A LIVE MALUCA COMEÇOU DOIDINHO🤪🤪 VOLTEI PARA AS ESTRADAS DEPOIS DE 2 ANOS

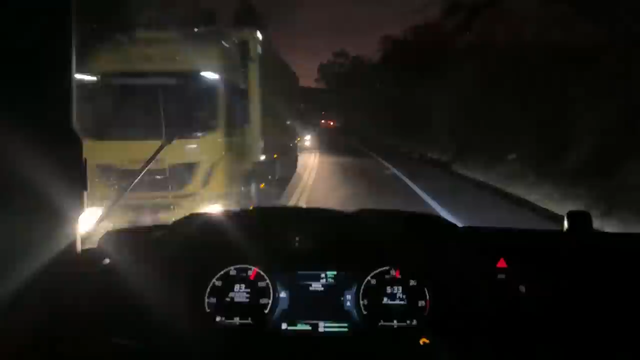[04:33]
Chorão na dianteira aí, ó. Chorão do São Gotardo, trabalha na Sequita, onde a gente carrega a cenoura. O dia tá amanhecendo. O painel tá marcando ali, ó, 5h34 da manhã. Tô junto com meu parceiro Chorão, unidade
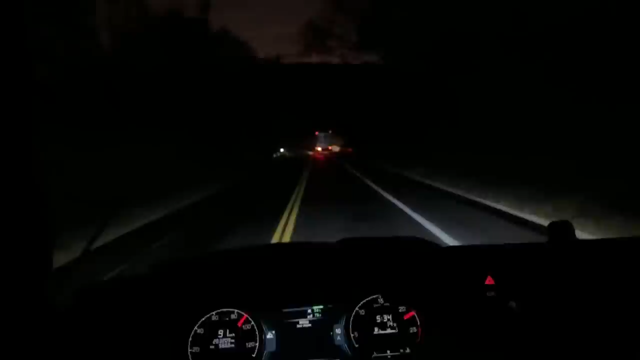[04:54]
600 não sei se é 800, 834, um trem sim. Já tem muitos anos. Esse aqui é de 2019. Aí eu passei ele. Aqui mesmo tinha um amigo meu que tombou aqui uma vez. Aqui. Essa droga aqui passou direto pra cá. eu tinha do passar dele e ele me chamou no telefone, que eu tô sem rádio. Falei, não, vamos junto. Aí nós voltou correndo, estourou um pneu, né? Parou pra ajeitar. Aí nós vindo junto aí, nós estamos vindo junto. Cara.
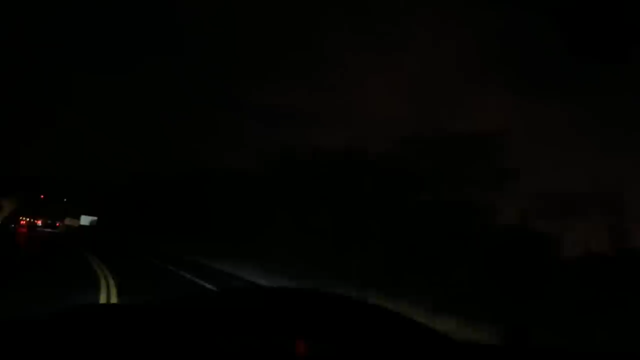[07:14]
Já caiu. E esse? Ele saiu do posto lá na frente da gente, lá na frente. Aí. O caminhão do pai do cowboy, galera, uma vez tombou aqui, ó. Eu vim, o cowboy veio comigo pra nós ajudar o pessoal. Mas você, cara, tombou aqui e morreu ainda. Passar essa curva direto, dentro do buraco. Não adianta, tem que ter cautela.